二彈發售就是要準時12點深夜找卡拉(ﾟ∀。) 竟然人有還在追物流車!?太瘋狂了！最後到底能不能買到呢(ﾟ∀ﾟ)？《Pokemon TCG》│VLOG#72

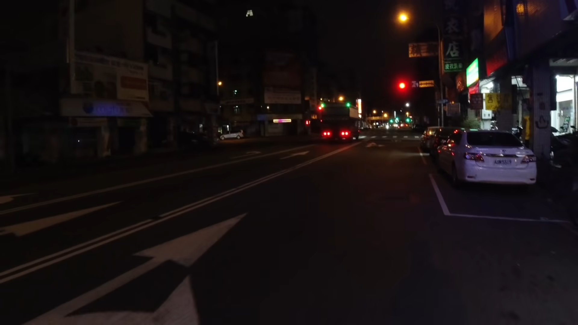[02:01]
完全黑媽媽的忠孝夜市完全黑
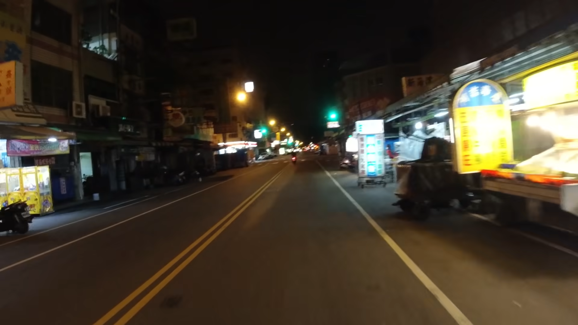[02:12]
媽媽的忠孝夜市這邊這家店員大哥呢就比較親切了一點了好不好他